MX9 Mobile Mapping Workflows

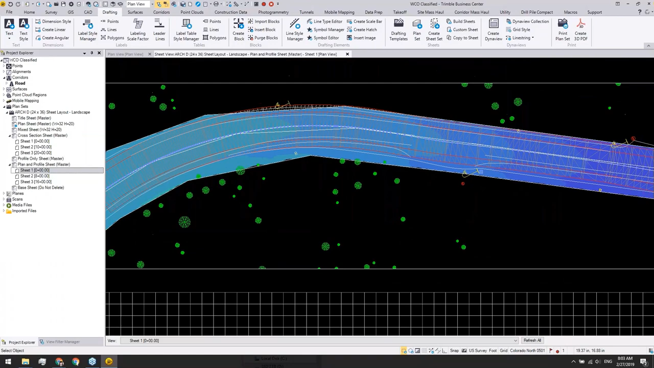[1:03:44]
and all the trees and the poles and signs we extracted from this project. And we have some other turning point at the end of this corridor design.
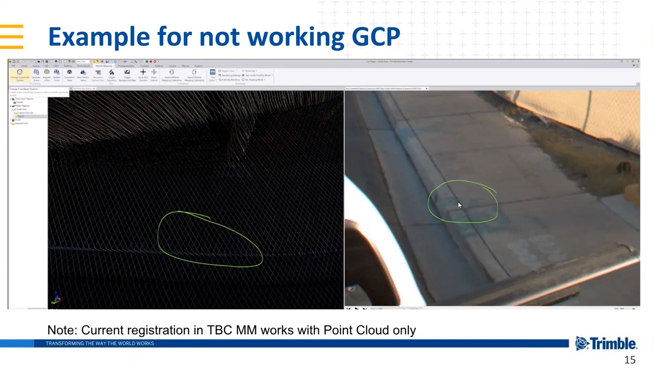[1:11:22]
But unfortunately, in this case, MX9 cannot see these targets in the point cloud. Therefore, they are not working GCP examples. We do not want to use those as our ground controls.